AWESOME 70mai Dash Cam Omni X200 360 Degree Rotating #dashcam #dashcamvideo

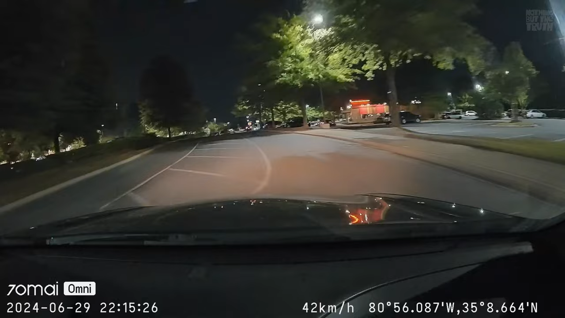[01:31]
Now, another thing, what is cool about this dash cam is that it supports a 24 hour surveillance mode when your car is the 24 hour parking mode automatically records and save footage
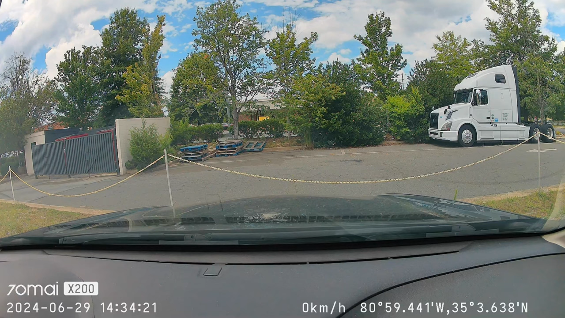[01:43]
when motion or impact is detected when the vehicle is parked.
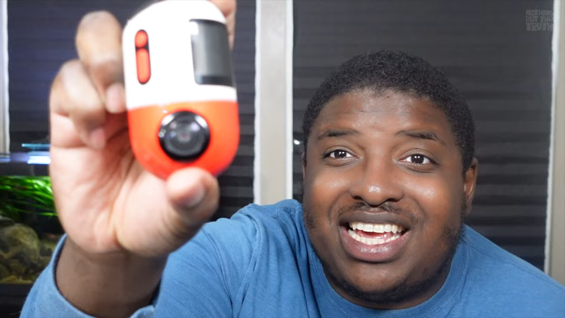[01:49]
And this dash cam also has a built in GPS as well.
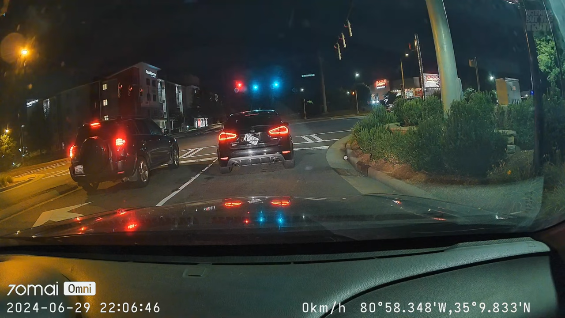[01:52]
Now you can log accurate vehicle locations of speed data, which can be crucial for a lot of reasons. This dash cam also has nice app called 70 my app,